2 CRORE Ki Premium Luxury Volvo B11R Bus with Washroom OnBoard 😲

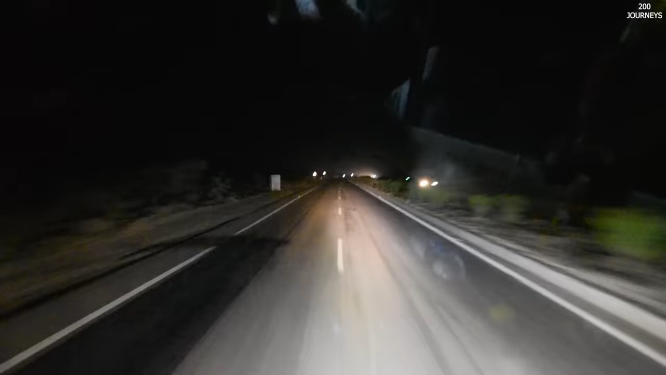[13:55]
एक बार फिर से हमारी बस चल पड़ी है
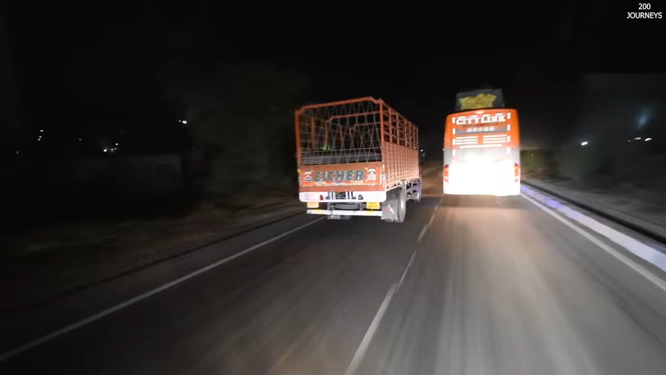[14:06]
और अगर आप देखोगे अब हम क्रॉस कर रहे हैं कसारा गार तो भार इतना अंदेरा है तो भार का तो मैं आपको ज्यादा दिखा नहीं सकता और साइड लोर बर्द का